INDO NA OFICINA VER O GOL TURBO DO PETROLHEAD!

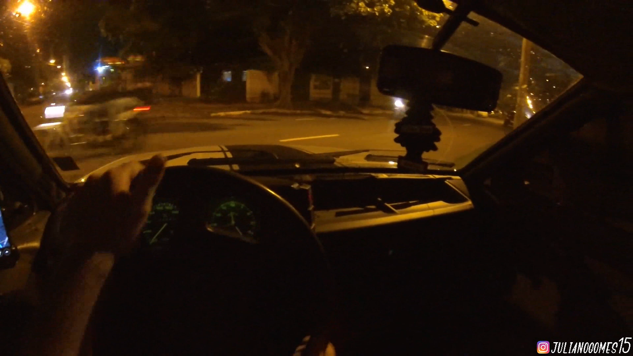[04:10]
Oxe, aqui... Aqui é mão única? Oxe Não tem de nada O que é contra mão? Deixa eu ver Ah, é lá da de cima Quase virei ali Eu achei que era na...
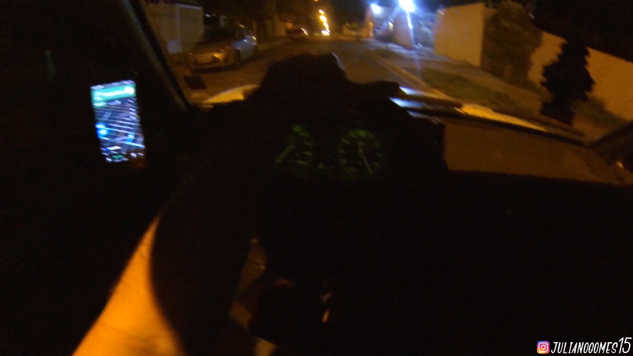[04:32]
Essa aqui que virava É quase que virei na contra mão ali Não deu tempo de gravar o vídeo com o Gol, né? Porque... Ele ia gravar o meu carro e tal Mas aí ia ficar muito tarde, mano Ele tá gravando ali o processo do Gol dele, né?
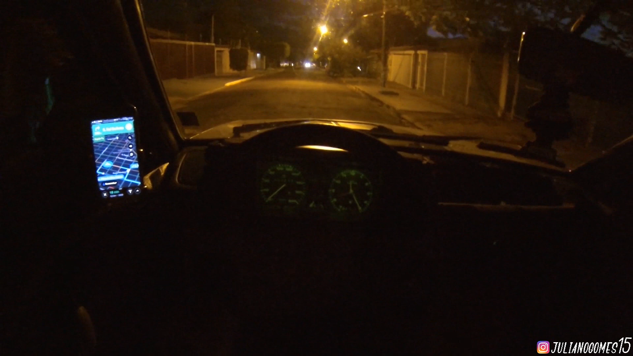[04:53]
Ele tá turbinando lá Vocês viram ali no vídeo E aí ficou... Já é tarde já Ele tá ali gravando ainda Não dá tempo de...
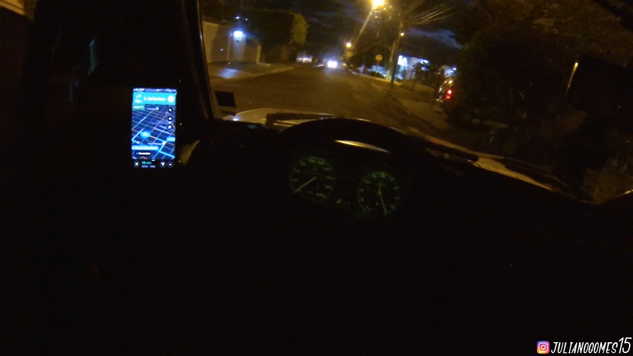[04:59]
De a gente fazer o vídeo, né, cara? E aí, não sei se a gente vai fazer amanhã Provavelmente amanhã a gente faz o vídeo Vamos ver com ele lá Se ele vai ter tempo Ele tá de boa Rapaz, essas ruas tá difícil, hein? De andar aqui, hein? Ave Maria Cara, da hora Tem um... Tinha uma saveira ali e tudo também É...
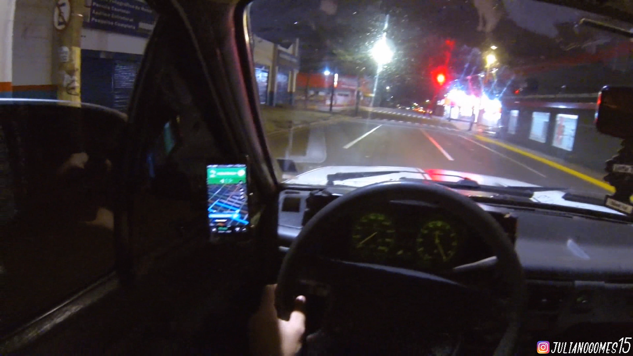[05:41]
Pra esquerda, né? É... O tempo tava meio esquisito E agora... Parou de chover Tá meio fresquinho só, né, mano? Rapaz, senão não abre nunca, bicho É... Eu não gosto de gravar à noite Tô gravando à noite esse vídeo, né? Tô terminando, na verdade, de gravar aqui É... Tá de noite já Só que eu não gosto de gravar à noite, cara Porque... A minha câmera Ela é muito ruim de noite, cara
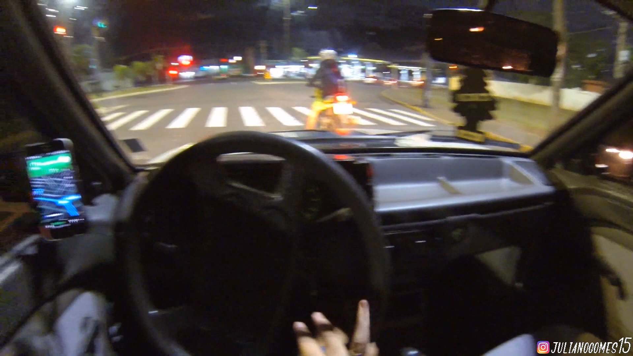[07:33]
Isso que já faz muito tempo, cara Tipo, eu não sou acostumado A passar nessas ruas aqui Aí eu fico meio perdido, né? Eu não sei de onde que... Onde que vira e tal Aí eu tenho que ficar olhando aqui no GPS Então é ruim, cara Vixe, aqui é complicado, hein? Aqui o Golzão sofre Ah, acho que eu já sei onde que vai...
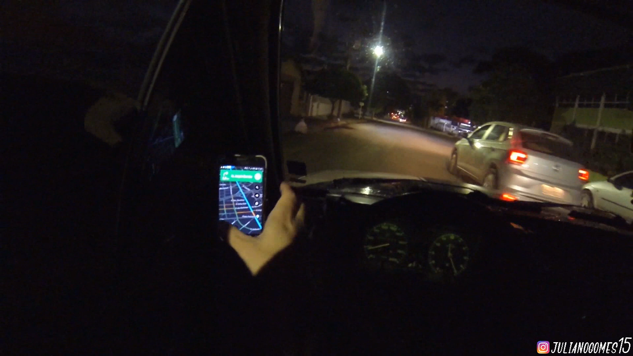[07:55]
Ah, agora eu vou desligar o GPS aqui Vou desligar aqui Porque eu já sei onde que é Aqui eu já conheço já E eu tô sabendo onde que é Nossa, velho Olha essa rua como é que tá É ruim demais E esse vídeo aqui eu tenho que editar, hein, cara Vai ser complicado Vai ser um sacrifício Porque meu computador tá ruim, né, mano? Então É complicado Mas esse aqui eu tenho que editar
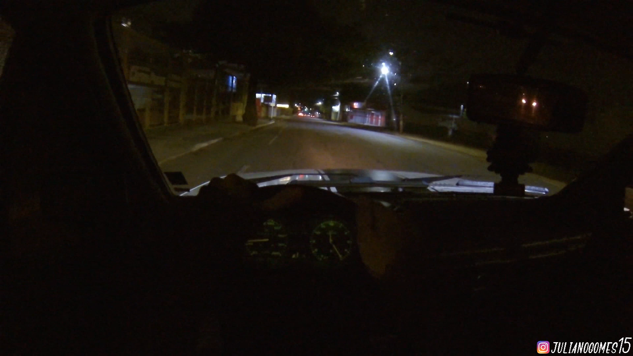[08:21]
Eita, rapaz Eu vou pegar essa faixa da direita Eu acho que é melhor Quer dizer, melhor não É menos pior Vou deixando esse vídeo por aqui Espero que vocês tenham gostado, tá? Se gostou, não esquece De deixar seu like Se inscreve no canal pra estar ajudando também Beleza? É...